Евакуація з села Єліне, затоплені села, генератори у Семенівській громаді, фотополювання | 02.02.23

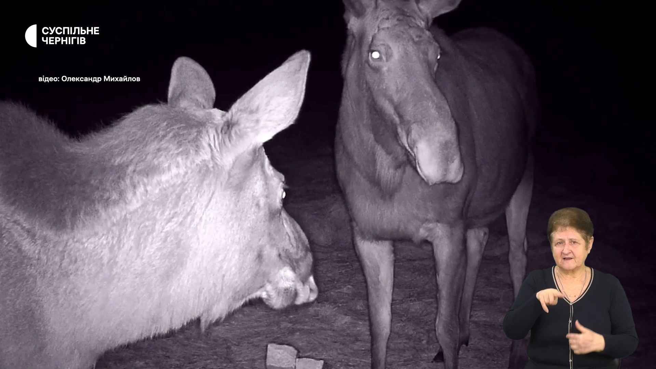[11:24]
В моєму архіві це зараз лосі. Штук сім різних. Дивишся, порівнюєш їх. Це сім лосів.
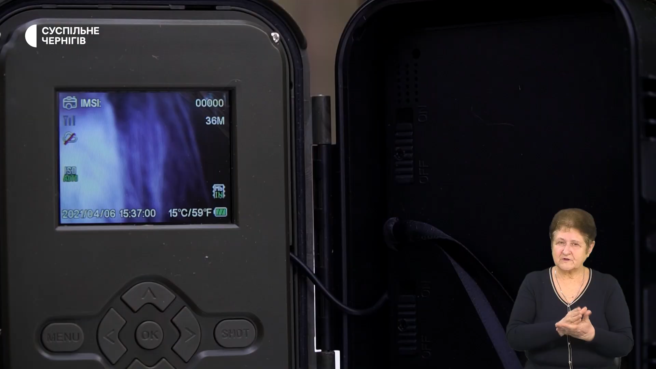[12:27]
Тут є дашік руху і інфракрасне підсвітлення.
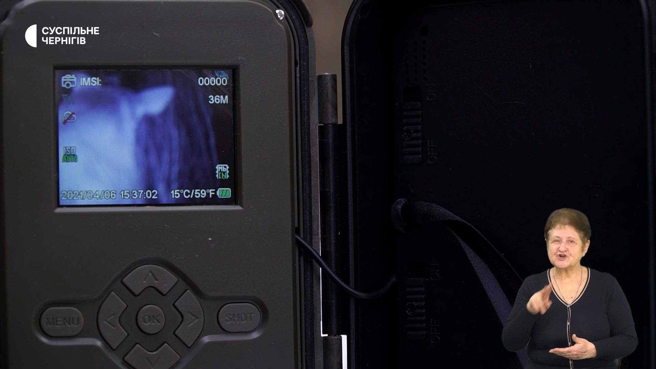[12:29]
В общем, вона, де-небудь тваринка проходить, спрацьовує дашік руху.
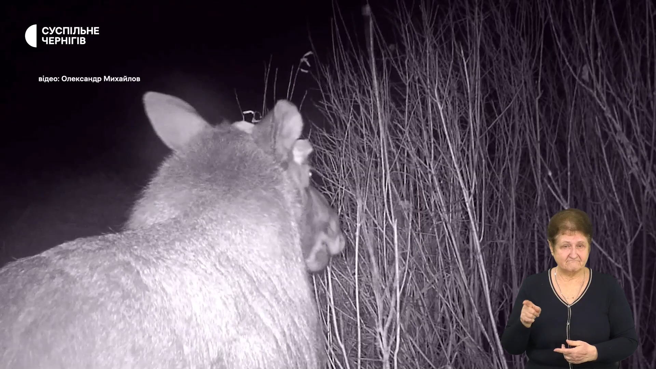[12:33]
Потім тут ще є сим-карточка. І відразу, якщо є нормальний інтернет, вона приходить на почту.